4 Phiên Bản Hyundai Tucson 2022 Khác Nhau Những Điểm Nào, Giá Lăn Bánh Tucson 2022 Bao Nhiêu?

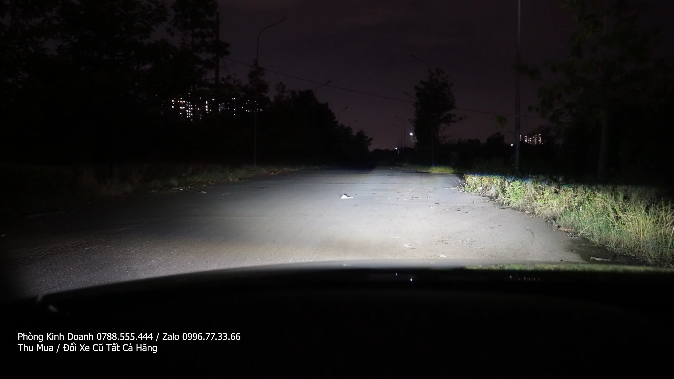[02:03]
xa hơn khi đi ban đêm Mình đi ban đêm sẽ an toàn hơn rất là nhiều nếu sử dụng hệ thống đèn laser